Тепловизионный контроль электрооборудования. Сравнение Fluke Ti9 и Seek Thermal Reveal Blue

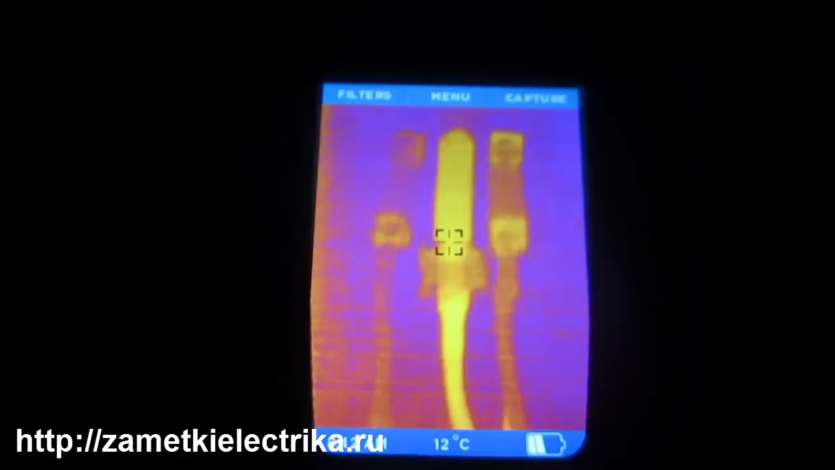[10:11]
Ну Все 12 градусов Ничего тут Я не вижу Критического
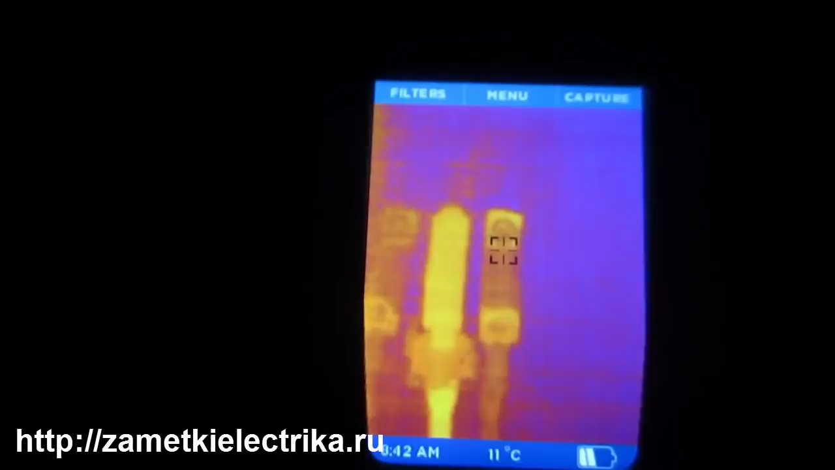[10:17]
Ну Например Вот мне Хочется Зафиксировать Эту картинку
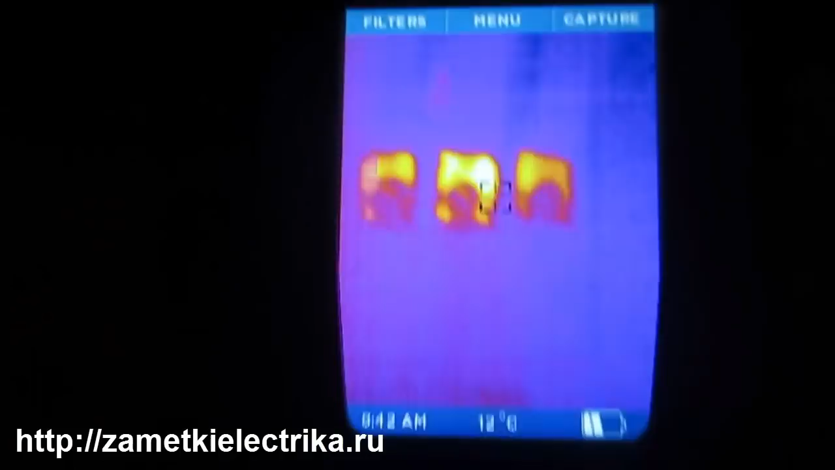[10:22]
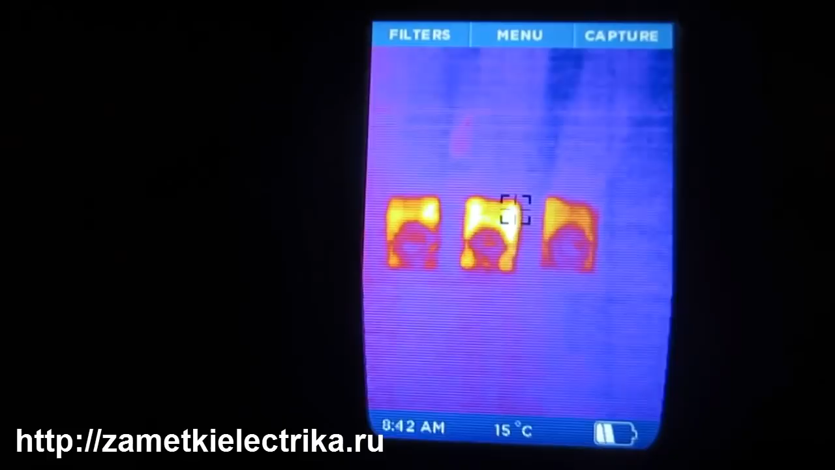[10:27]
On screen: spot 15°C
Я нажимаю Кнопку Капчера Картинка И изображение У меня Сохраняется
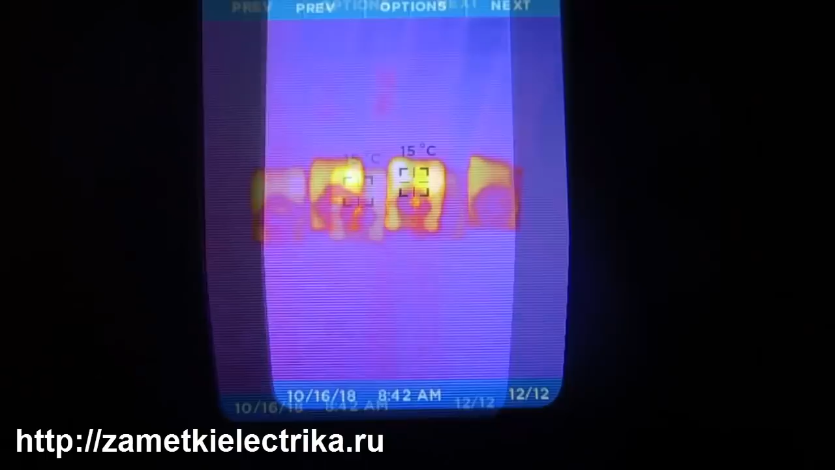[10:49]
общем Сохраненное Изображение Можно посмотреть Прямо на экране Тепловизора Вот
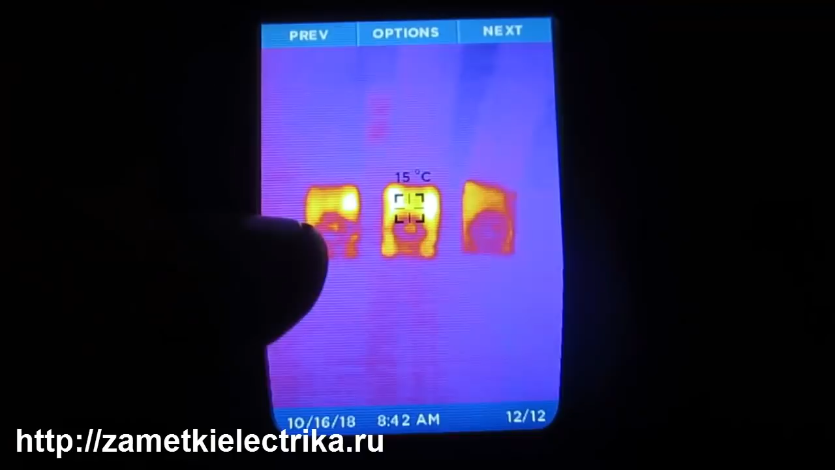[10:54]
On screen: spot 15°C
оно Сейчас здесь Я его Загрузил Для этого Нужно зайти В меню И войти В раздел
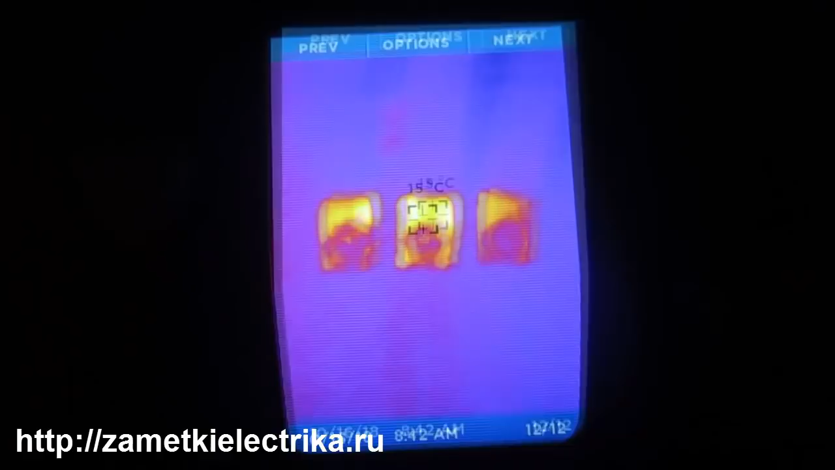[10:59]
Галерея На сохраненном Рисунке Сразу же Отображается Температура В
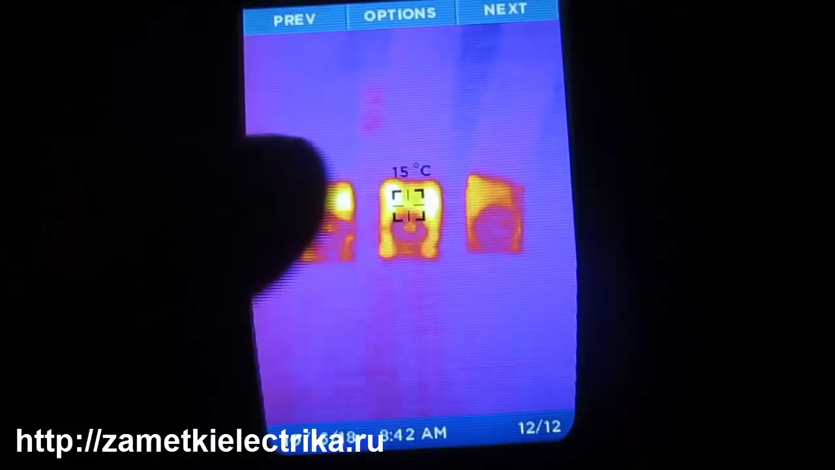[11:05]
On screen: spot 15°C
том месте Объекта Куда был Наведен Квадратный Курсор То есть Вот
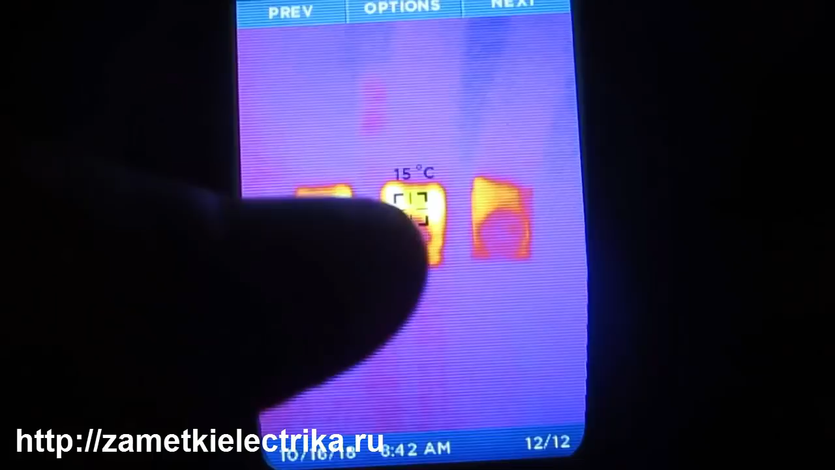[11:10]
On screen: spot 15°C
видите 15 градусов Фаза B Присоединение Шин
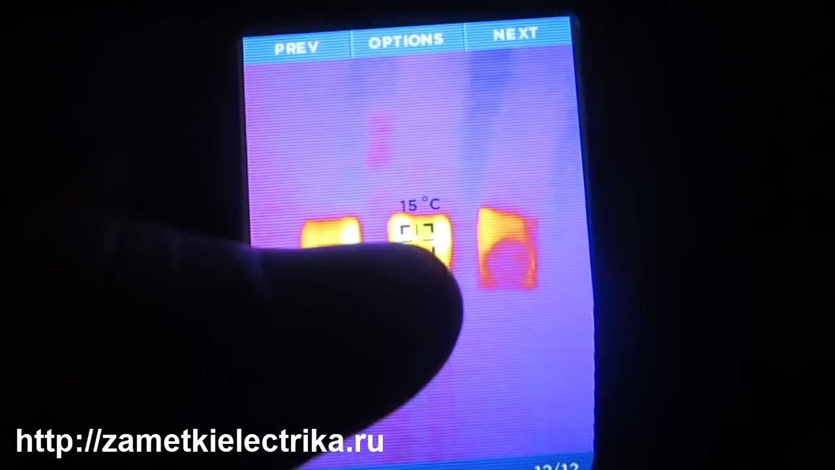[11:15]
On screen: spot 15°C
К рубильнику Кстати Карта памяти Идет в комплекте Имеет размер
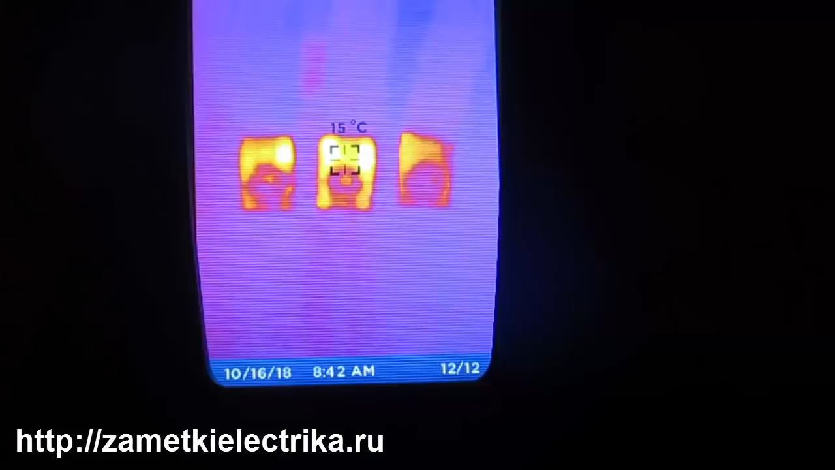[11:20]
On screen: spot 15°C
512 мегабайт Слот для карты Находится Под защитным Резиновым Колпачком
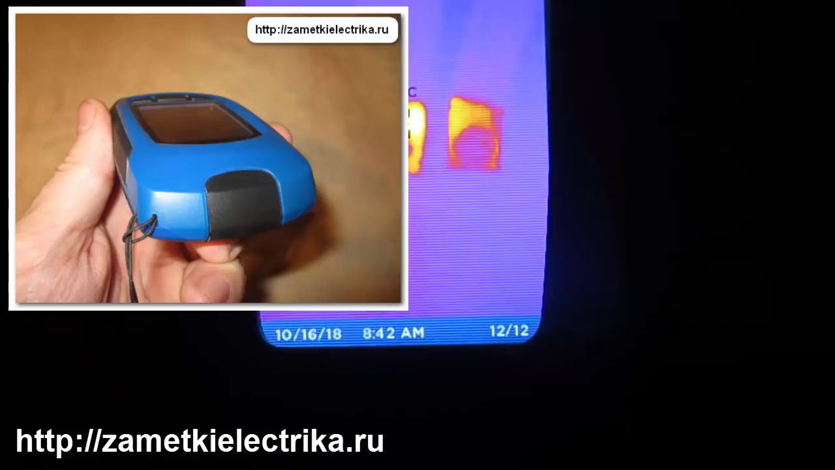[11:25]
Ну Своего рода Такая вот Заглушка Там же Находится Разъем